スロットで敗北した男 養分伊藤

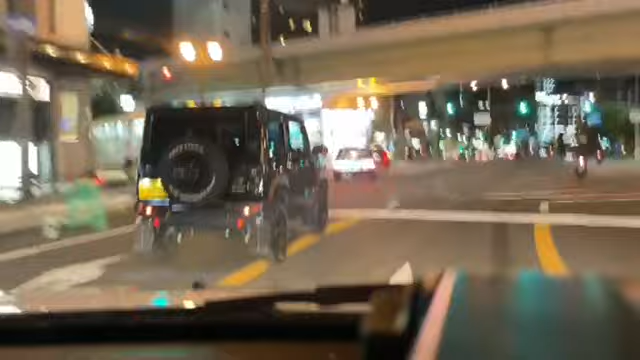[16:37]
ちょっと、俺道に迷ってるかもしれないわ、これこれ、完全に道に迷ってんな今のまっすぐだな
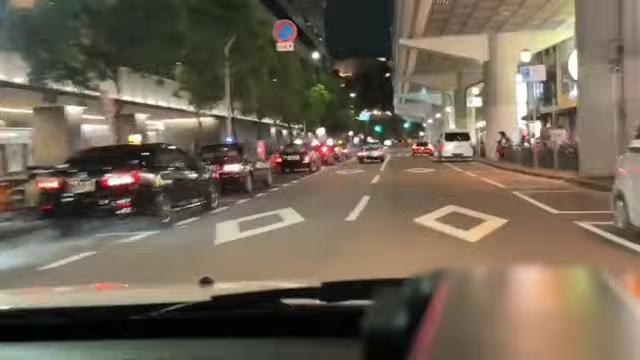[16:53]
多分これ、道に迷ってると思うわ多分、この辺、右に行くのかなぁと思うわ多分、なああ、そうそうそう、これこれ、マックあるやろ?今度邪魔やな